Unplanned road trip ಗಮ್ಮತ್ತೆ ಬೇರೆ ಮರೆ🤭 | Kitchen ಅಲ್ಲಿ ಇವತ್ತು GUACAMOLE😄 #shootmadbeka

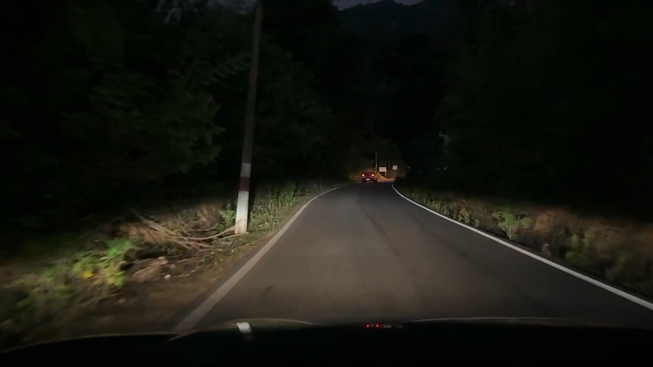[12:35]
ರೋಷನಿಗೆ ಒಂದು ಕನ್ನಡ ಗೊತ್ತಿಲ್ಲ ನಾನು. ಸೊ ಇದು ನಮ್ದು ಫಸ್ಟ್ ಹೇರ್ ಪಿನ್.
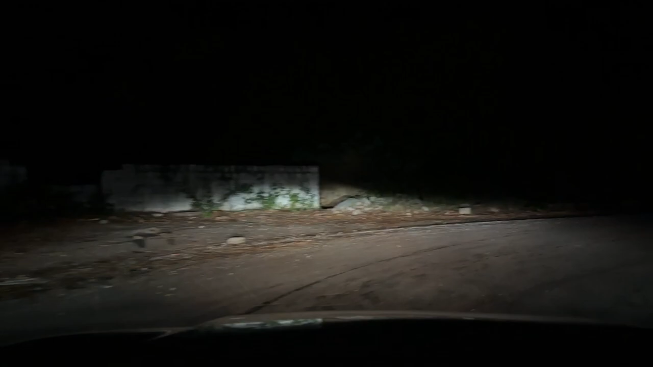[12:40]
ಸೊ ಈಗ ಇದು ನಮ್ದು ಸೆಕೆಂಡ್ ಹೇರ್ ಪಿನ್ ಬಂತು. ಇದೊಂಚೂರು ಜಾಸ್ತಿ ಇತ್ತು, ಬೆಂಡ್ ಜಾಸ್ತಿ
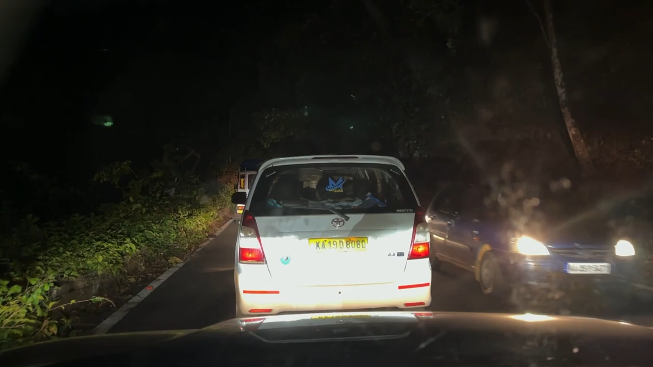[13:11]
ಫಸ್ಟ್ಗೆ ಇರಂಗೆ 5 km/h, ಅದರಿಂದ ಜಾಸ್ತಿ ಹಬ್ಬಕ್ಕೆ ಆತ್ಲೆ. ಇದನ್ನ ಮೋಸ್ಟ್ಲಿ ಅದು ಕ್ಲಿಯರ್ ಆಪೋಲ್ವರೆಗೆ ಹಿಂಗೆ ಹೋಯ್ಕತ್ತೇನೋ ನಮಗೆ. ಕಾಂಬ ಇವತ್ತು ನಸೀಬಂಗೆ ಎಷ್ಟು ಬೇಗ ನಾವು ಆಗುಂಬೆ ಕ್ರಾಸ್ ಆಗ್ತಂತ. ಗಾಡಿ ಇನ್ನು ಸ್ಲೋ ಆತಿತ್ತು, ಆ ಟ್ರಕ್ ಹೋಯ್ದೆ ನಮ್ಗೆ ಎಂತ ಮಾಡೋಕ್ಕೂ ಇಲ್ಲ.
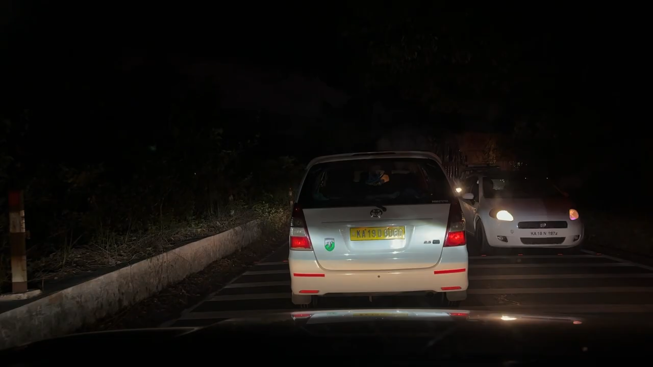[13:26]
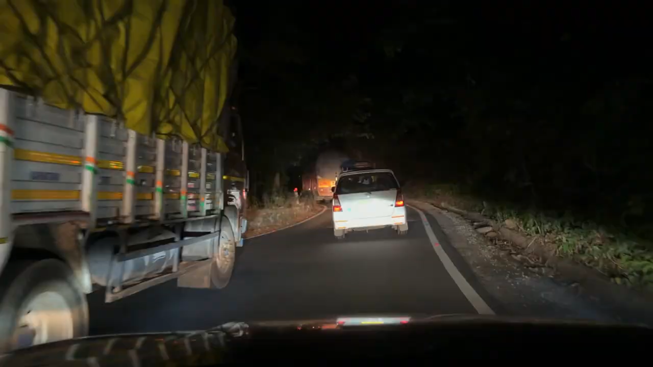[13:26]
ಹಾಂ, ಫೈನಲಿ ಒಂದು ಟ್ರಕ್ಕಿಂದ ಮುಂದೆ ಬಂದ್ವಿ ನಾವು.
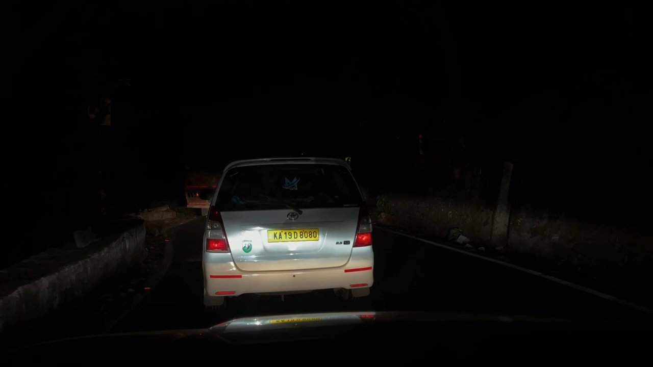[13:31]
ಈ ಘಾಟ್ ಸೆಕ್ಷನ್ ಹಂಗೆಲ್ಲ ಜಾಸ್ತಿ ಓವರ್ಟೇಕ್ ಮಾಡೋಕೆ ಹೋಗ, ಯಾಕಂದ್ರೆ ಈ ಹೇರ್ ಪಿನ್ಸ್ ಎಲ್ಲ ಇರುತ್ತಲ್ಲ, ತುಂಬ ರಿಸ್ಕಿ ಡ್ರೈವ್ ಆಗ್ತದೆ. ಅಡಿ ಸ್ಪಾಟ್ ಸಿಕ್ತು. ಎಸ್, ಫೈನಲಿ ಆಗುಂಬೆ ಕ್ರಾಸ್ ಆಯ್ತು ನಾವು. ಇನ್ನು ಸ್ವಲ್ಪ ಮುಂದೆ ಹೋಯ್ಕಾಂಬ ನಿಮ್ನ.